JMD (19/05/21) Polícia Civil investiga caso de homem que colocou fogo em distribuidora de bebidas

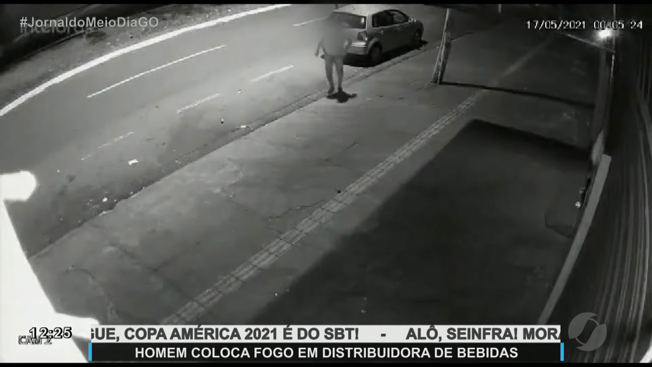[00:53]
Cerca de duas horas depois, as câmeras de segurança registraram uma pessoa descendo de um veículo, espalhando combustível na porta da distribuidora e, em seguida, ateando fogo. A distribuidora de bebidas fica bem em frente a uma unidade da Polícia Militar no setor Pedro Ludovico, em Goiânia.